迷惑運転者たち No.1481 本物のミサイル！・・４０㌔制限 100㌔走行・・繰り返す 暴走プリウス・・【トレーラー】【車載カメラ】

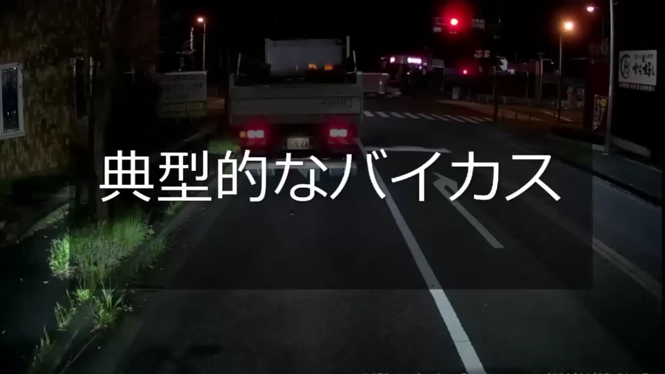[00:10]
ダンプ屋さん間違えたふりして踏み込んで踏んづけちゃえば。バイカス変わんねえじゃねえかよ。おいおいおい、信号無視したよこいつよ。最近だいぶ真っ当なライダーさんが増えてきてるのに相変わらずだよな、こういうバイカスっていうのはな。